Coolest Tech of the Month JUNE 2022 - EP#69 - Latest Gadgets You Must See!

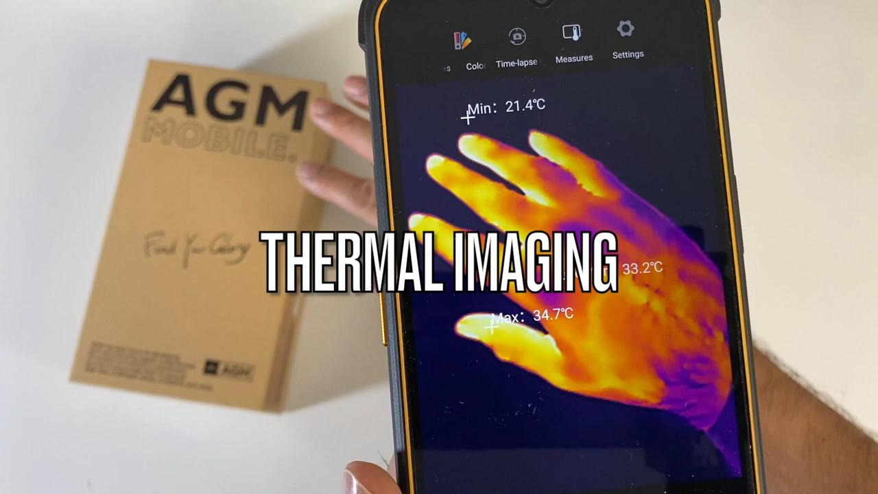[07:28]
On screen: max 34.7°C, min 21.4°C
You've got a thermal imaging camera which can actually give you real-time temperatures while you're testing.